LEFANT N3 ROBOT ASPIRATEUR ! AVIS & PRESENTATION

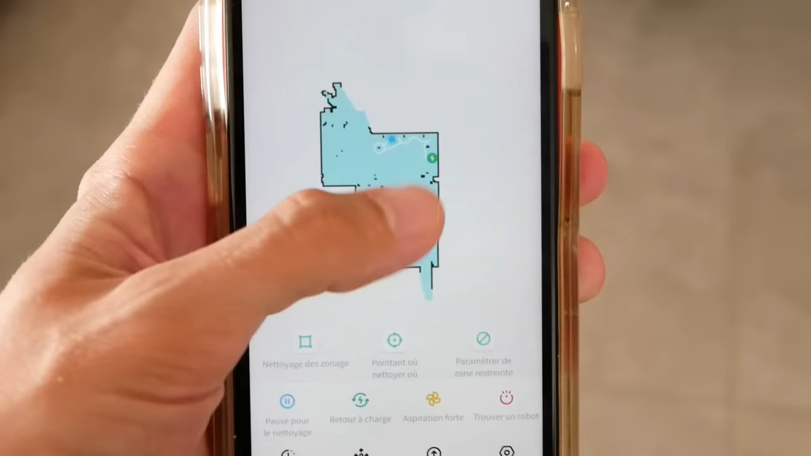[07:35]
Donc en fait au début il a vraiment cartographié un petit peu cette pièce là et maintenant il fait le périmètre. Donc c'est assez cohérent hein, dans sa manière de cartographier, de se déplacer aussi.